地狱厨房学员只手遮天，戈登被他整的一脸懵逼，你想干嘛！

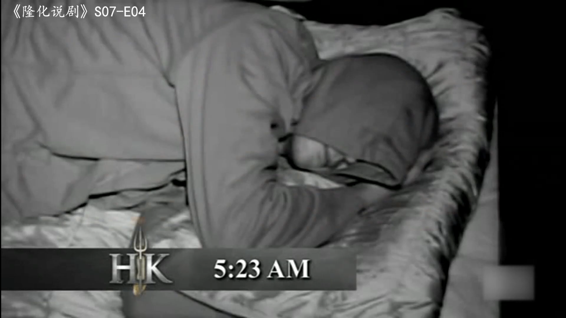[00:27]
等到所有人都进入梦乡的时候他